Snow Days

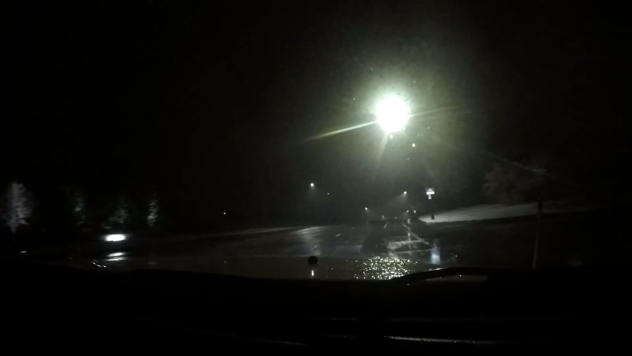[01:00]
32 degrees right at that freezing point. We're going to head out to Roxborough.
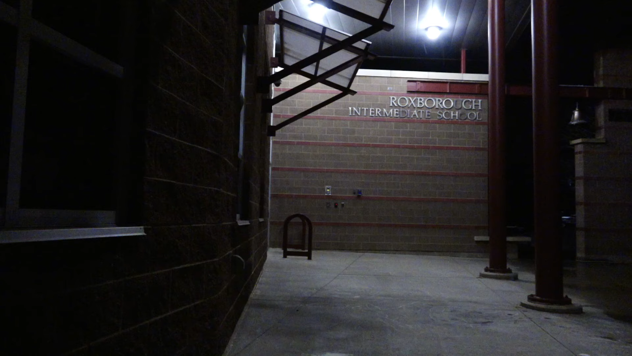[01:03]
Roxborough looks much the same, except for the deer enjoying the weather. The roads are starting to get covered. The snow is getting worse toward Larkspur.
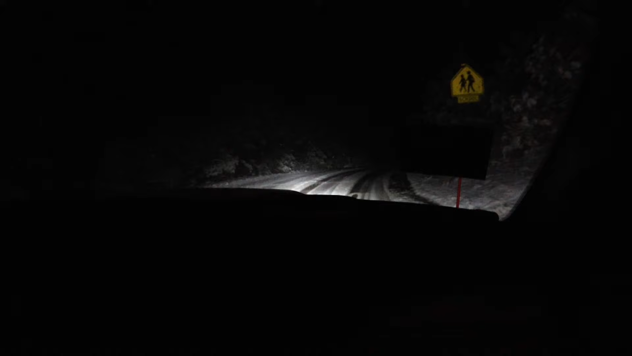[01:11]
There's even enough for James to break out the plow.